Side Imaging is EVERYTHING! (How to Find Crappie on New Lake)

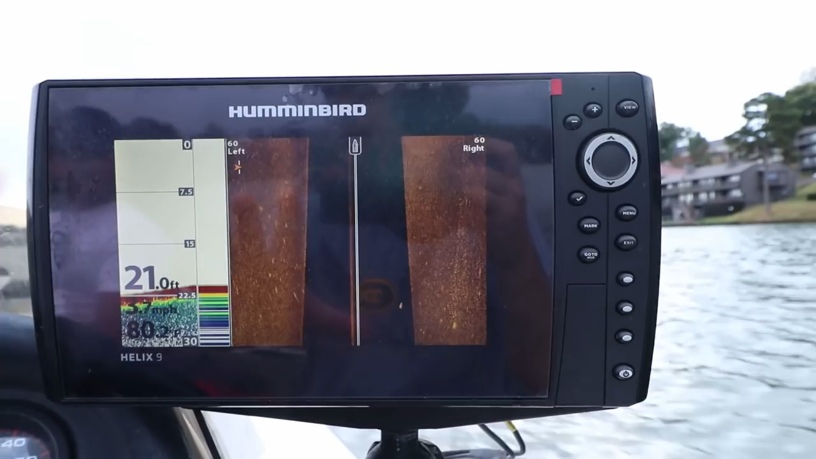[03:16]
On screen: depth 21.0 ft
Oh, there's a, is that a tree?
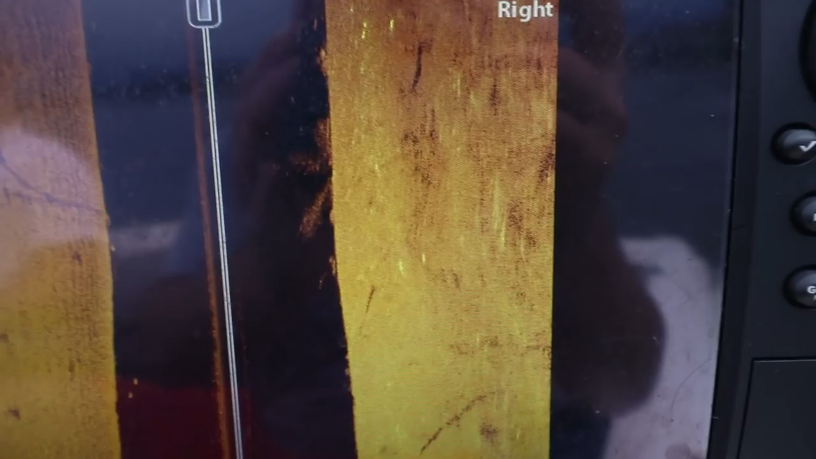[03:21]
I think there's a tree right there.
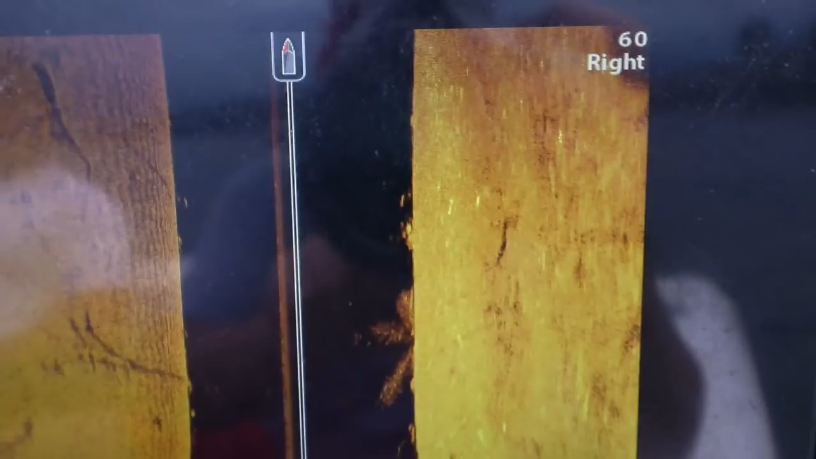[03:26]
Yeah, there's some, there's some wood.
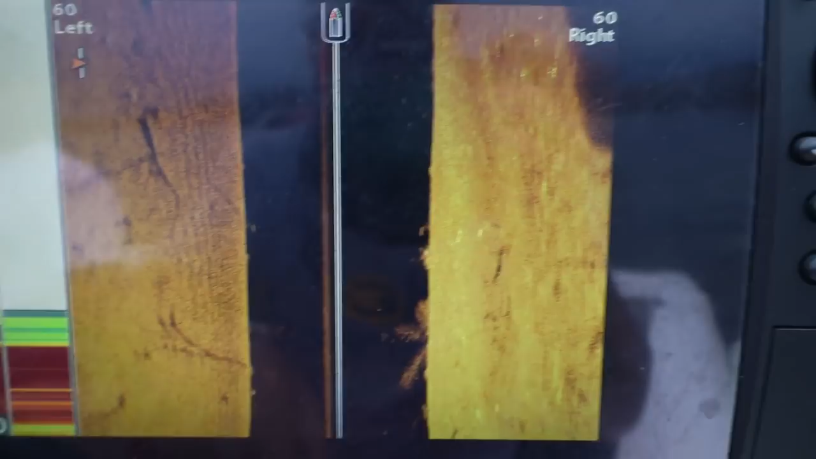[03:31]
So I'm coming up to this bridge here and we're actually going to pull up on the, the river flows this way.
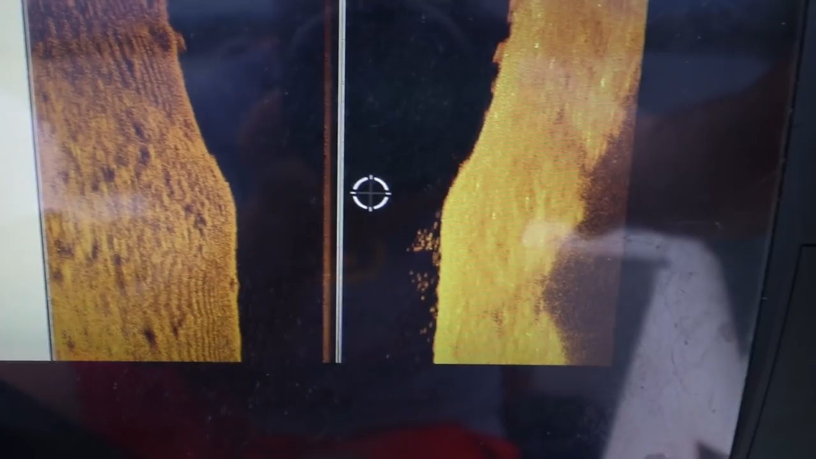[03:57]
Definitely mark that. Coming up on something. I don't know, is that a big brush pile?
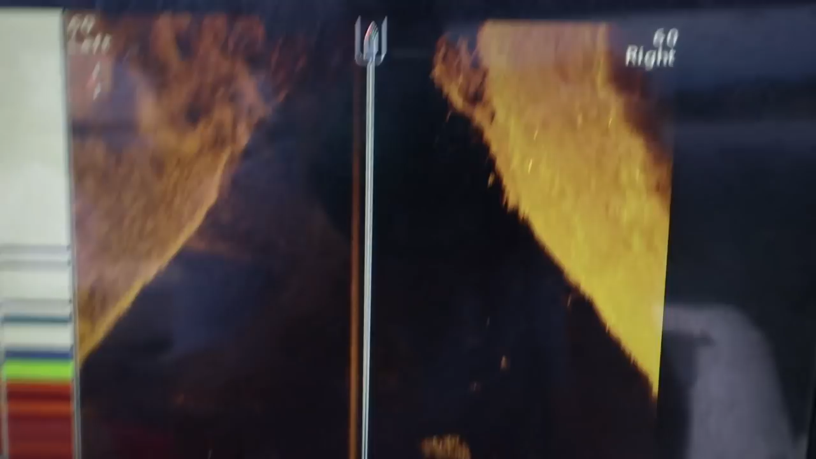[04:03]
That's a big brush pile, isn't it? That's a giant brush pile.
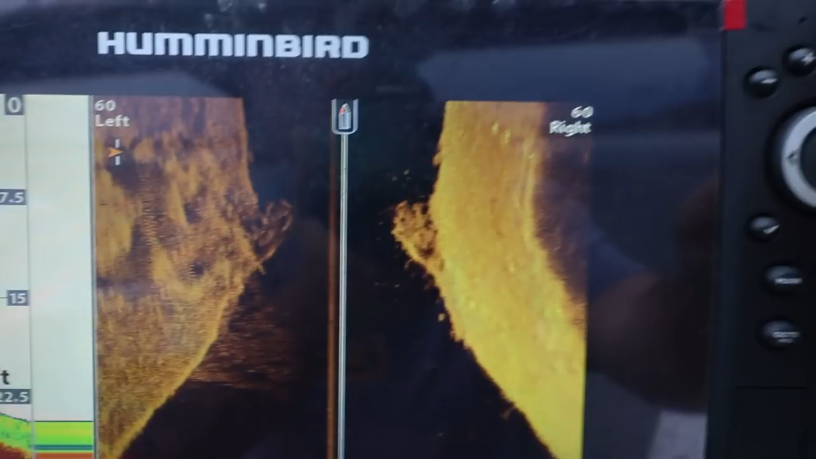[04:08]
We'll mark that. We'll circle back over these and go with, go over them with the live scope to see if there's some fish.
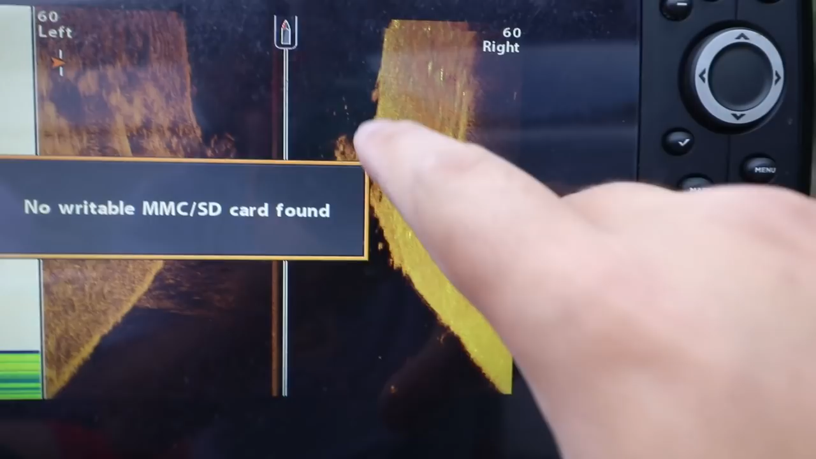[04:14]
It looks like there's some fish on it. All right. So there is the brush pile on the live scope.
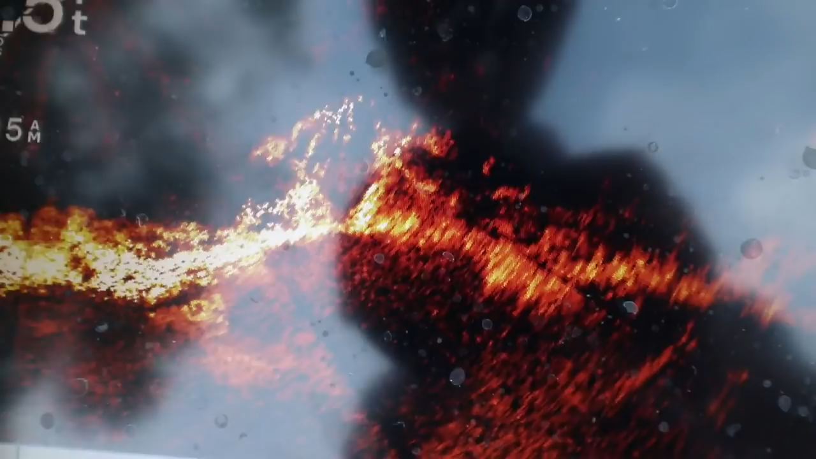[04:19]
There it is right there. It's a big brush pile. Holy smokes.
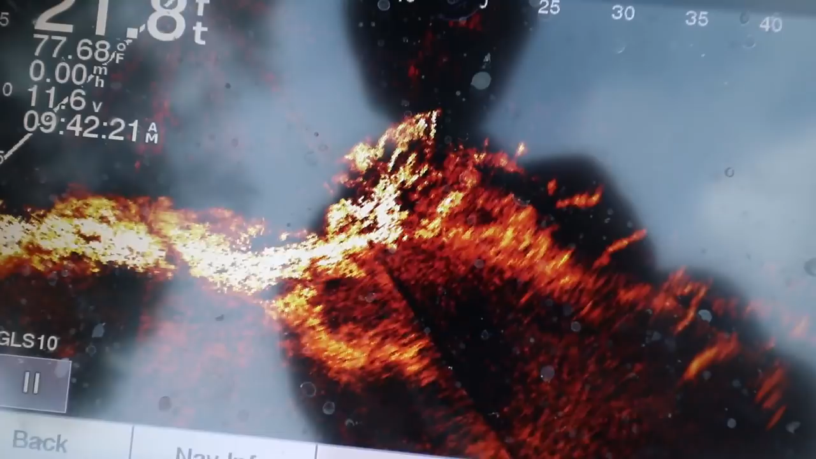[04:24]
On screen: water 77.68°F
And there looks like there's some fish kind of stacked up on the outer edge there.
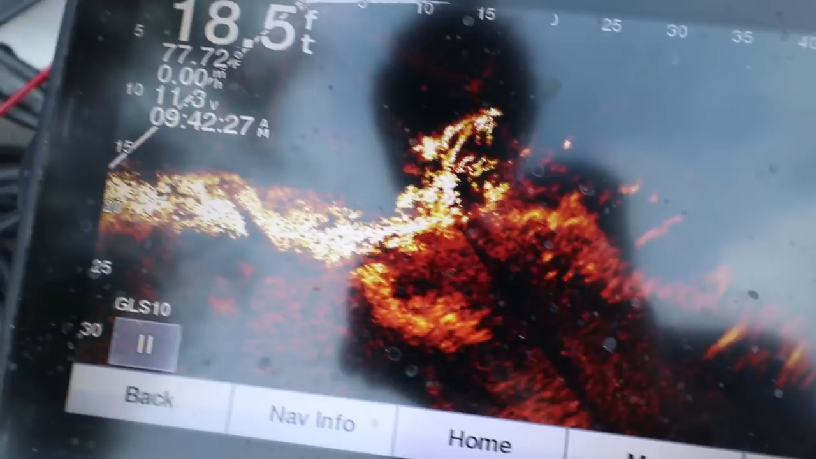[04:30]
On screen: depth 18.5 ft
There's a couple of the swimming right there. And he's going to grab a live minnow and then we're going to see if we can catch one here on the live scope.
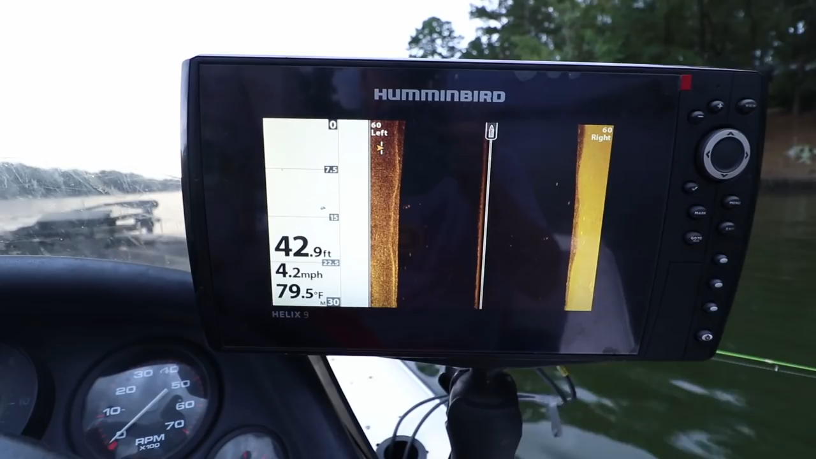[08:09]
On screen: depth 42.9 ft, water 79.5°F, speed 4.2 mph
Alright we're gonna roll up on some docks here,
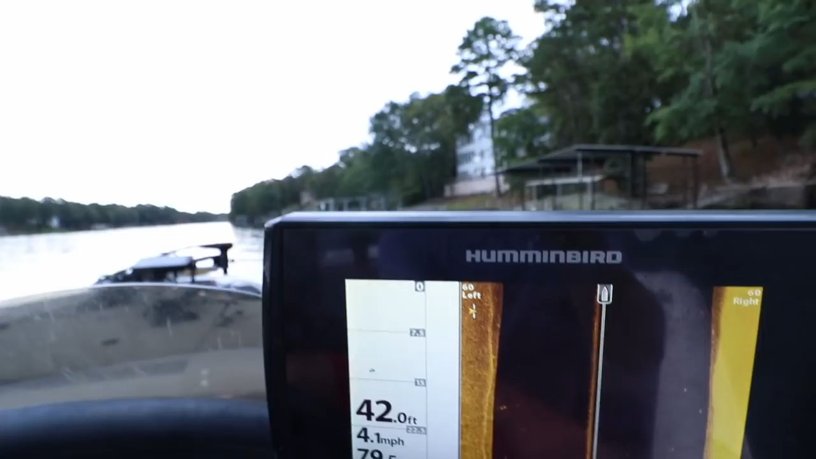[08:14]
On screen: depth 42.0 ft, speed 4.1 mph
we're gonna roll up on some docks here, and we've actually found some brush piles up on one of these docks, but I wanna show you what we're seeing on side imaging.
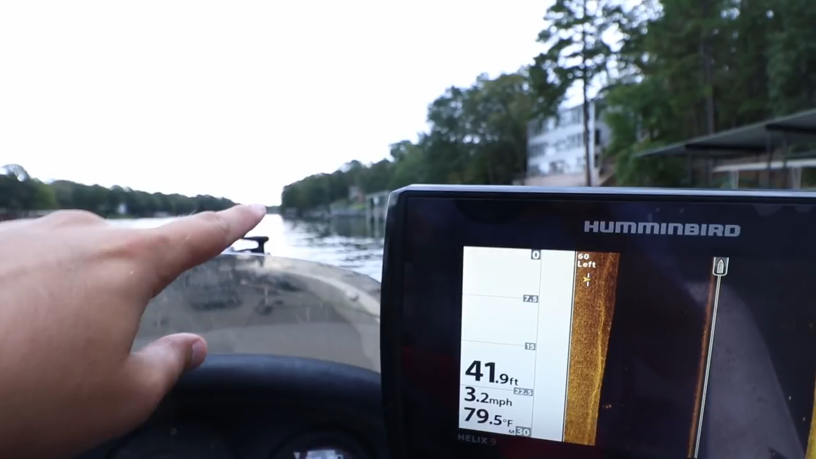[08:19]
On screen: depth 41.9 ft, water 79.5°F, speed 3.2 mph
A lot of you ask that question, what do they look like on side imaging?
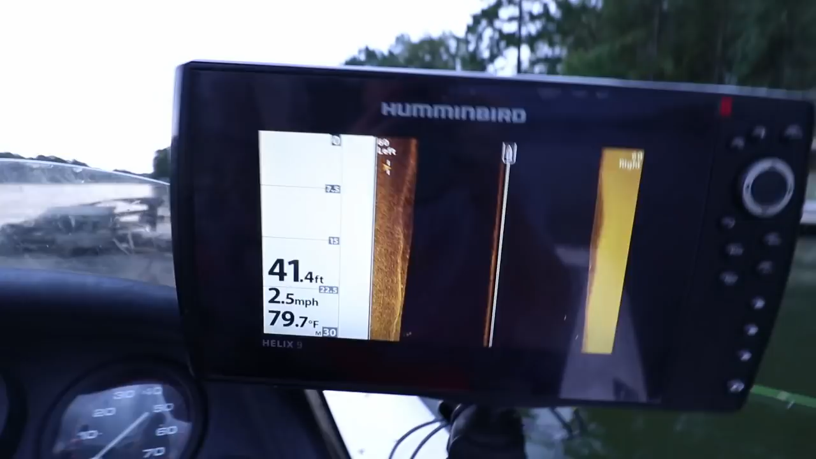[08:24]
On screen: depth 41.4 ft, water 79.7°F, speed 2.5 mph
And all we're gonna do, I got to set 60 feet, we'll go like this,
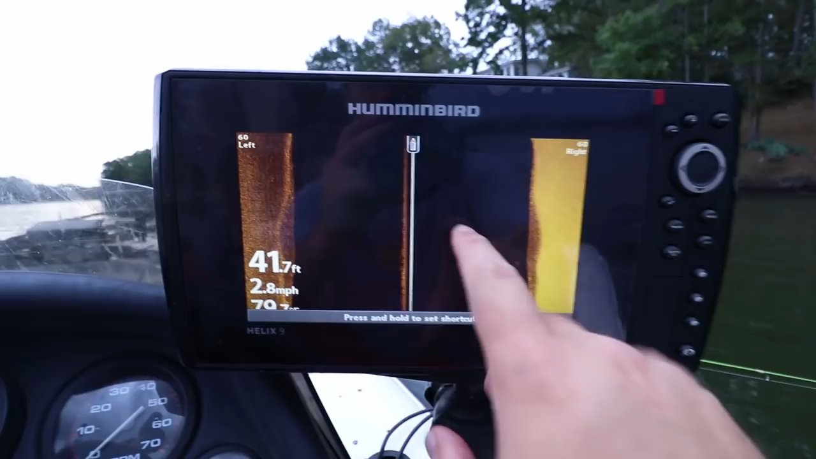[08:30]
On screen: depth 41.7 ft, speed 2.8 mph
60 feet left and right, here are my settings.
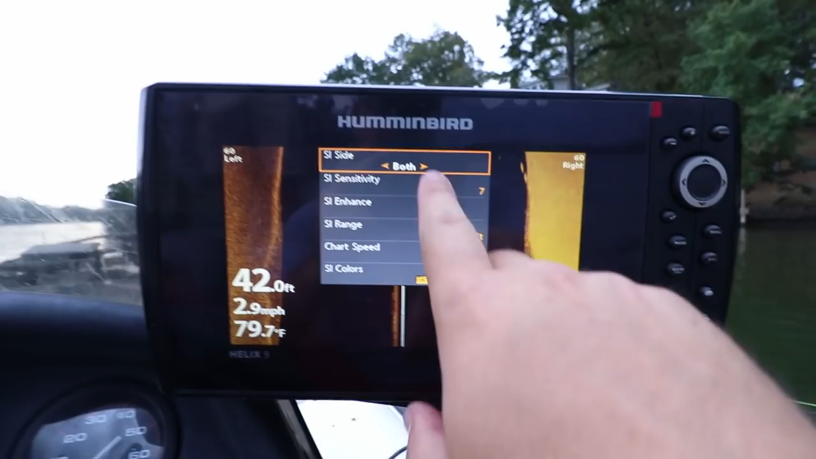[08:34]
On screen: depth 42.0 ft, water 79.7°F, speed 2.9 mph
7, sensitivity, I, for whatever reason I've been turning this down,
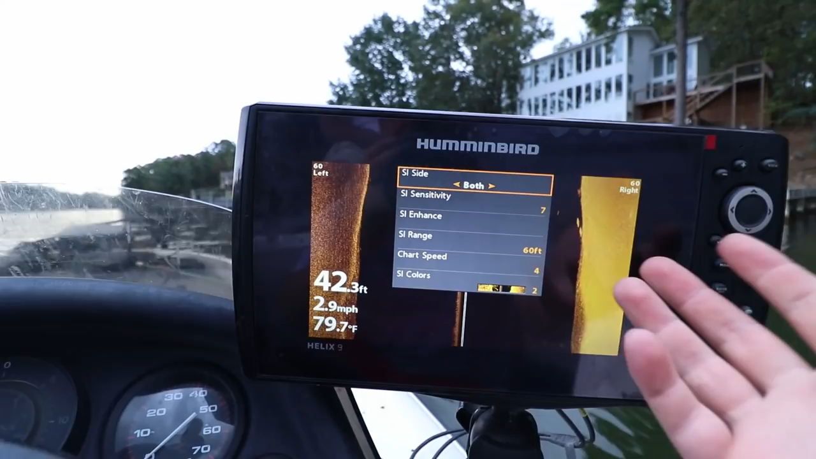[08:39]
On screen: depth 42.3 ft, water 79.7°F, speed 2.9 mph
I've been finding it's easier to pick out some different structure.
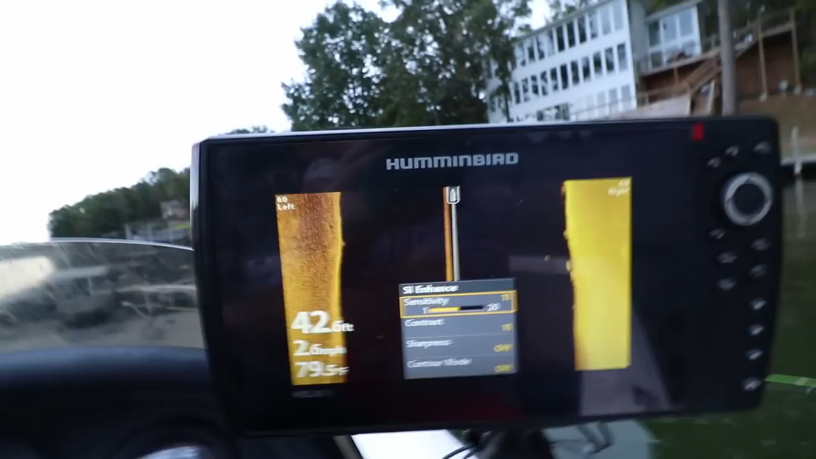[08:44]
Actually when you turn it up you get all this clutter, so I've been turning it down to about 7, I don't know.